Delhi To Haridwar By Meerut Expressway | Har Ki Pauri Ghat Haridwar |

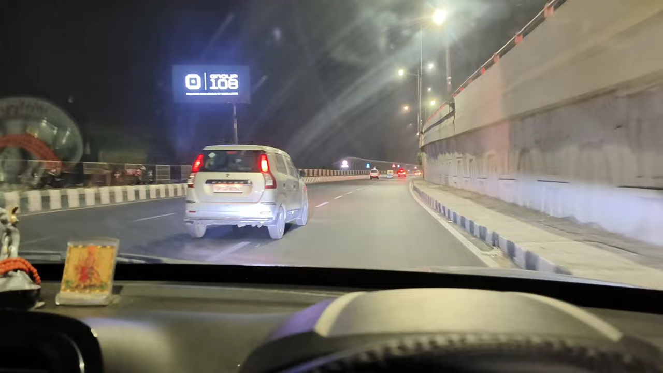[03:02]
सुगय जी देखो लोकेशन यह किधर का है बता सकते हो अब भी अपने लोग ना कॉमन वेल्ट के तरफ से यू टरन लेंगे क्योंकि अपने को थोड़ा सा मेना जिधर लेफ्ट साइड लेना था ना
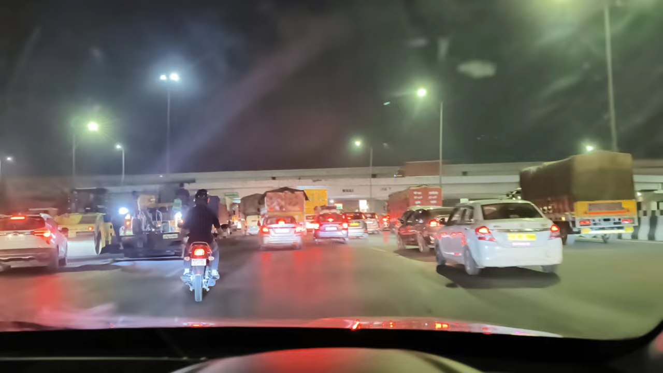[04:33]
भी थे ना उधर खड़े सारे लोग बस से जाने वाले बहुत सारे थे प्लस फोर वीलर तो भाई पूछो ही मत सारा भाई हरी द्वार जा रहा है गंगास्तान करने के लिए
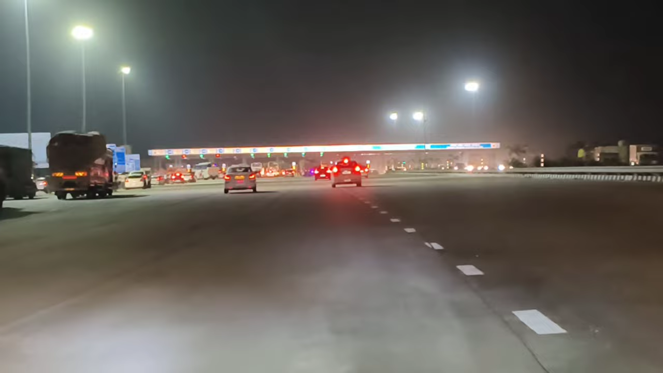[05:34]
है और आपका भी स्वागत है जो भी वीडियो अभी तक देख रहा है और आगे देखने के लिए रेड़ी है उनके लिए सो भाई अभी देखते है कितना इस पे कटता है ये चौल टेक्स पे और फिर सारे लोग ना इधर रुके
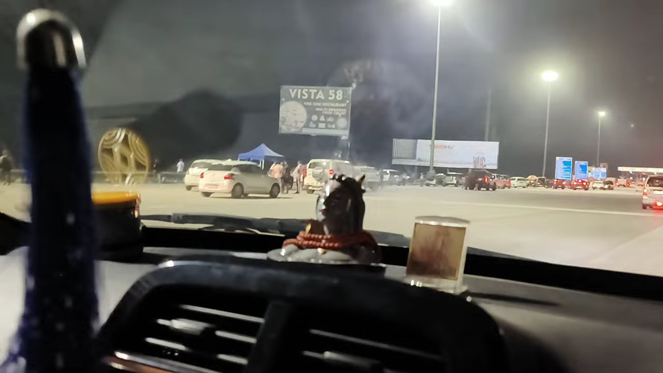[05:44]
video's, photo's भाय जो भी खाना पीना जो भी होता है उसारा लोग खा पी रहे हैं आब लोग देख के बता सकते हैं कितना सारा भेड़ है अभी इदर कुछ लोग इतने सारे लोग रुके
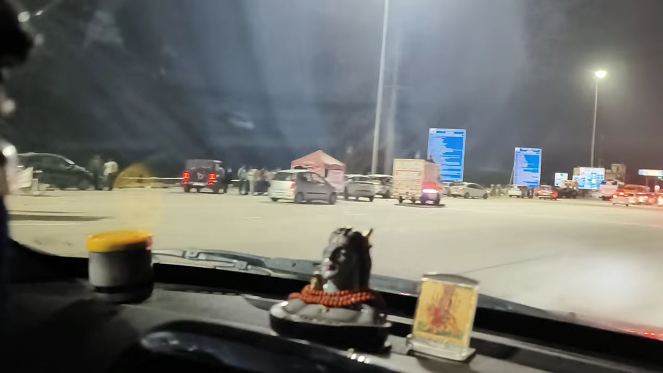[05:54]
हुए भाय पूरा कब पूरा भरर हो पड़ा है भाई ये दखना लोग कितना लोग तो हरेद्वार पहुच भी गये होगे पिलस
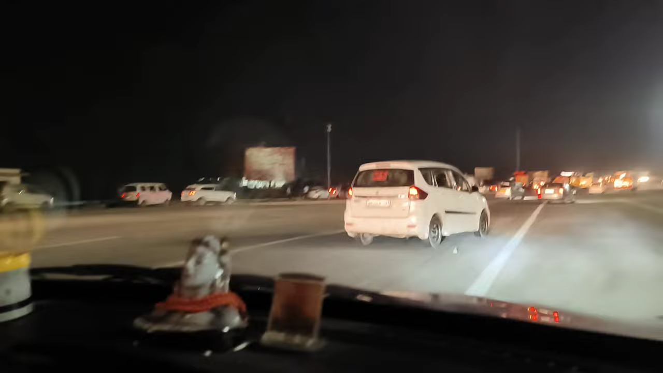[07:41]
और इधर देखो भाई ना जारा तो काफी मस्तवाला लग रहा है इधर का टोल्टेक्स का
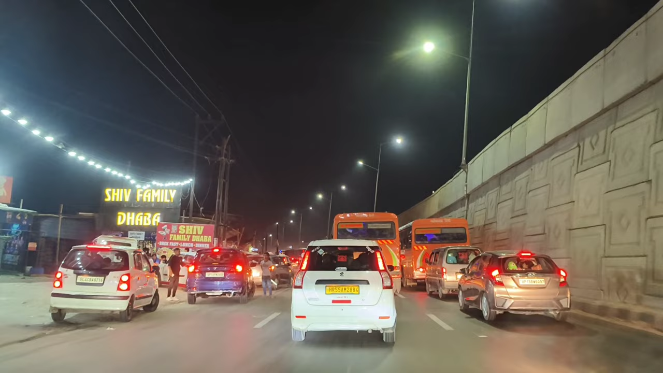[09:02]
लोग दस पंद्रा का स्पीड से आँ से निकल राठ दस का स्पीड से पलस इधर खाने पीने वाला सवान नहावा है सब और अभी थोड़ा सा जाम खुली है क्योंकि
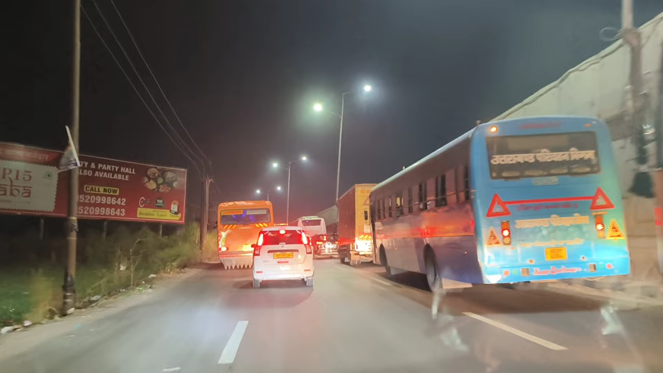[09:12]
फ्लाइबर उपर के साइड है ना और अपर लोग सारे लोग नीचे से आए इधर के साइड से तो जाम तो
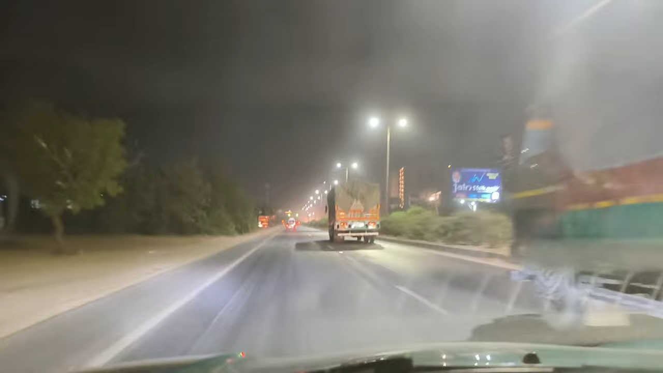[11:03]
रहा है यहां हर मतलब बहुत जली जली जाम मिल रहा है प्लस आगे एक और तोल्टेक्स भी आने वाला है फाइनली भाई एक वार फिर सको लोग
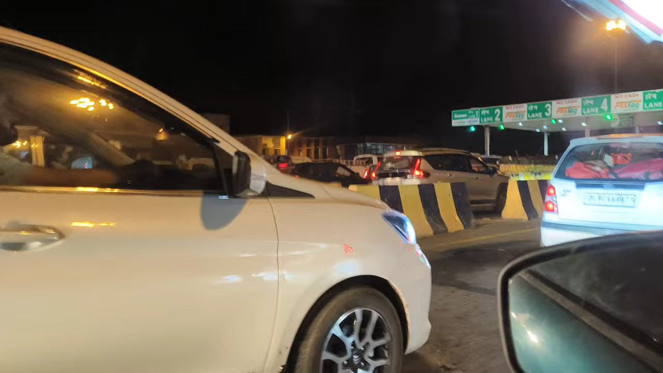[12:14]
पूंग देखो यार पॉलिट लेने वाले में घुसा के मतलब गजब
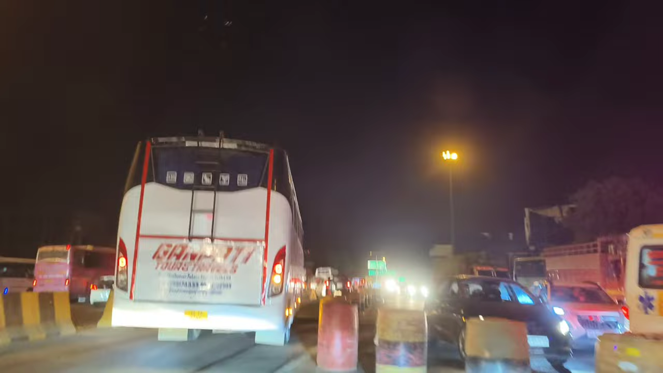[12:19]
का यार मतलब इसा केसे कर दिया यार इधर का देखो इधर का भी जाम लग गया उसी कारण
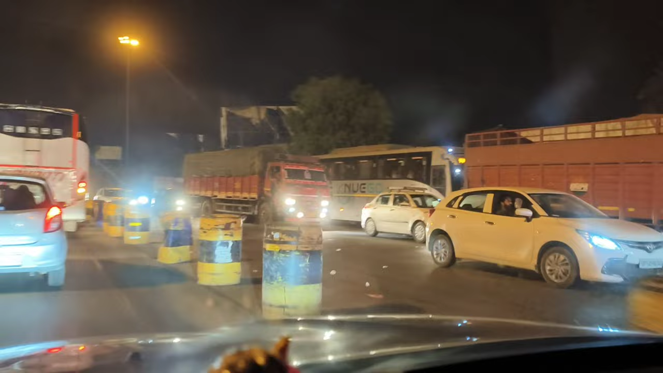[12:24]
थोड़ा बहुत जामे लेकिन हमारी तरब करना बहुत ही � जामता इसलिए ईसा हाल हो गया है भूधजी अ मतलब जए से तेस खुसा रह एक देरा और निकाल दे रहे हैं अदे कि लग तो धाध्यली
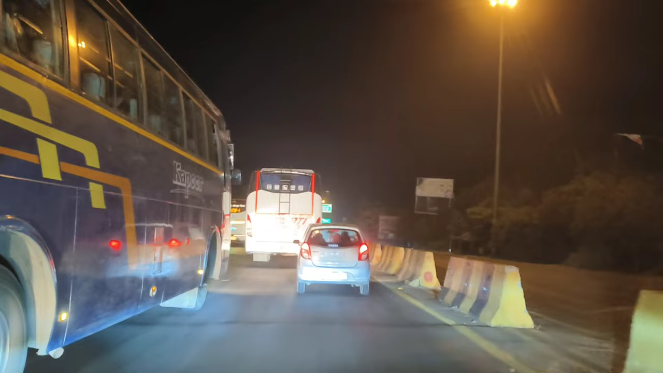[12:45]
गाइस अब है पट्रॉल पंप यह ह्यां कि कर्म न sophomore we got her तो डब को डो बज़्यशने को दो
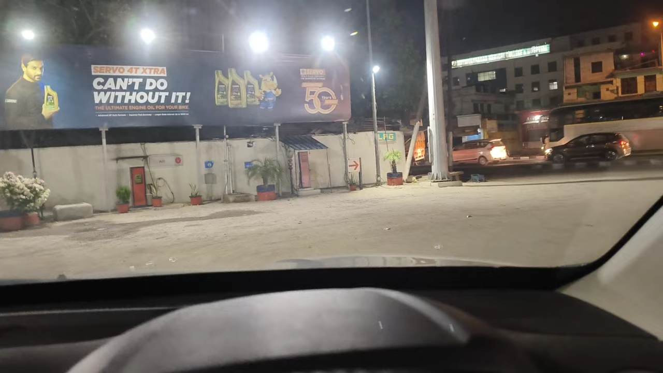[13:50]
अभी यहां से एक सो बीस किलोमेटर के और आसपस बच रहा है यह
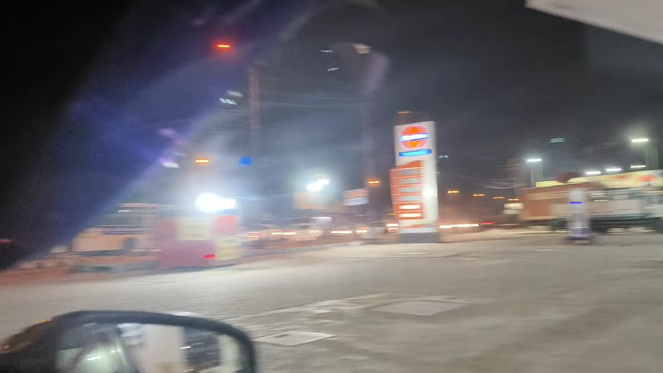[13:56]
इंडियन वाईल अपनलोग यूज करते हैं हमेसा मैं तो हमेशा रिकमेंड करता हूं इंडियन वाईली क्योंकि मैं को इद्वार कॉम्रू सीली है तो भाई पाच बच चुका है और अभी तक अब लोग नहीं पहुचें